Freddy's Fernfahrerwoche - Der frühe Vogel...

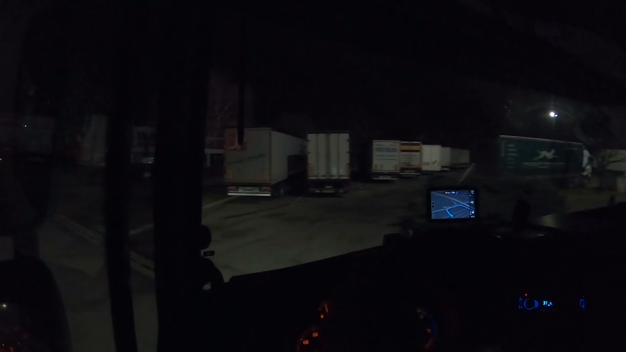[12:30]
Rechts war jetzt Livraison, ich muss ja aber Expedition. Und irgendwie ist das alles zu hier.
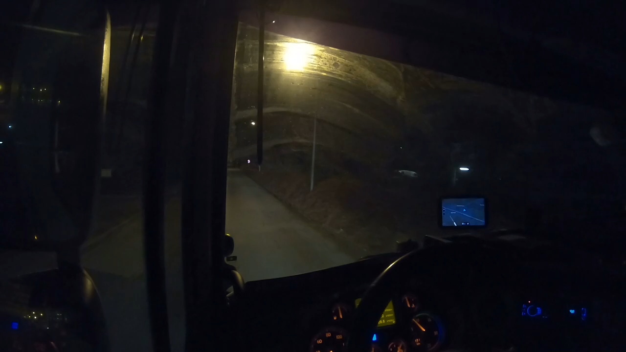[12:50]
Also ich weiß nicht, ob das überhaupt klappt heute. Ich glaube, ich muss doch da vorne reinfahren, weil das war die einzige Einfahrt, die es gab. Oder ist hier noch was?